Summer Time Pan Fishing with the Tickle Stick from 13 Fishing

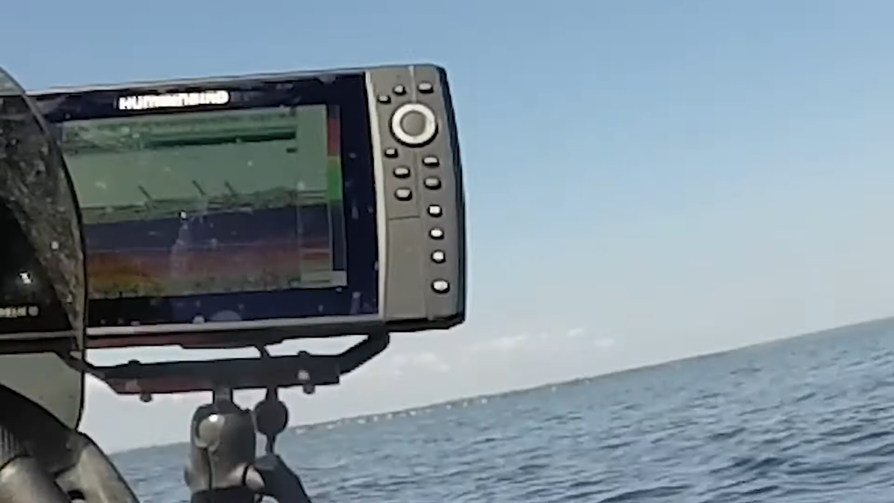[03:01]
There's me jigging it right there. See that? Sharp line, she would go slow, up and down. So all the panfish are at the bottom right in here. Got one that one time. Yeah. Oh, he's huge, copper. He's huge.
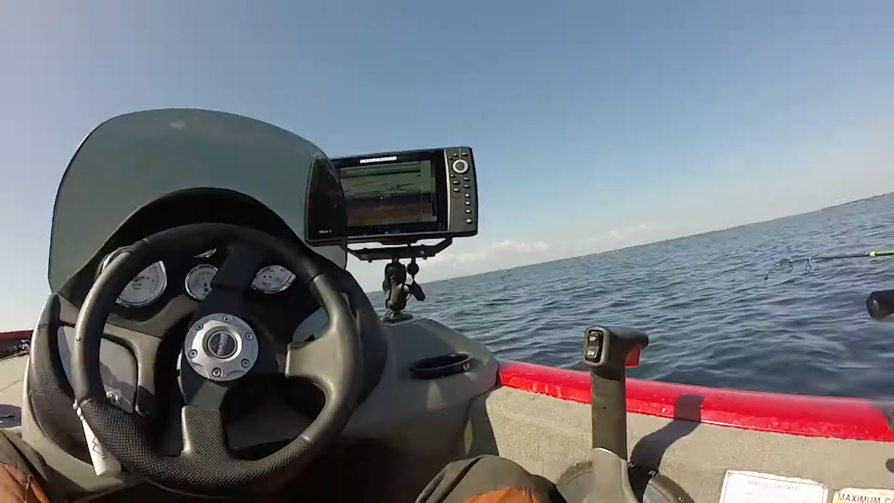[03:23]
Now they're all over the screen.